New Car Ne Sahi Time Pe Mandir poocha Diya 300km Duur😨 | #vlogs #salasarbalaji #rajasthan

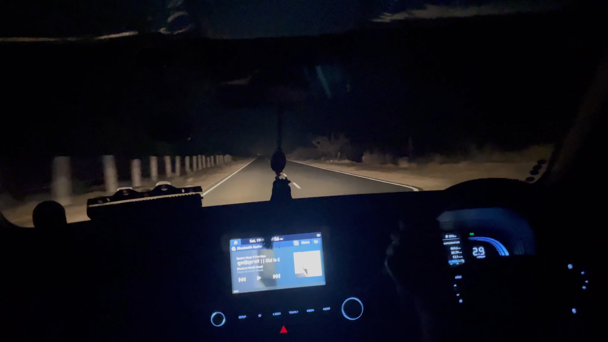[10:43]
अभी तो जंगल वहां से होकर आया, जंगल में से होकर आए गाइस। शूट भी नहीं करा मैंने जंगल में, क्योंकि डर इतना लग रहा था तीनों को।
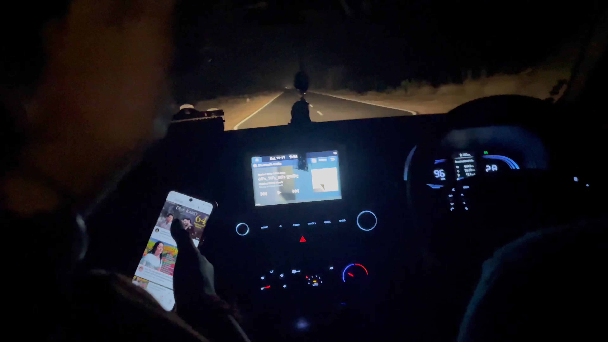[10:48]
पूरे जंगल में ना हमारी गाड़ी चल रही थी अकेले। दोबारा से सीट चेंज हो रही है, ड्राइव करेंगे हम भाई रात में।